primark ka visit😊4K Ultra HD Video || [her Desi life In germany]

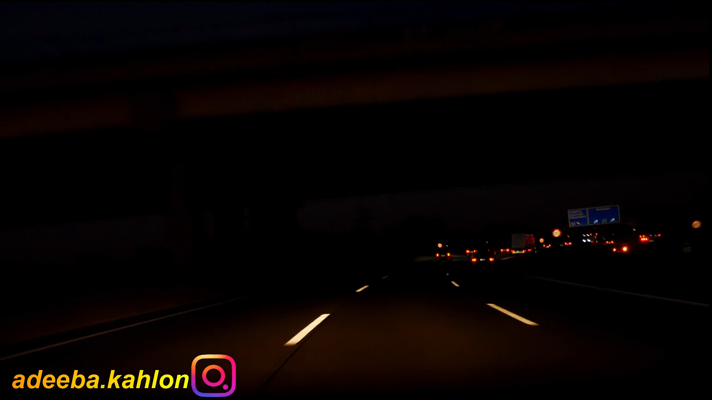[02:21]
پرائی مارکٹیں یا پری مارکٹیں انگلیش میں جو بھی آپ سمجھ لیں تو دیکھیں کتنی رات ہو گئی ہے کیونکہ نکلتے نکلتے پانچ با چکے تھے تو رات ہو نہیں ہو نہیں ہے کیونکہ دن چھوٹے ہو گئے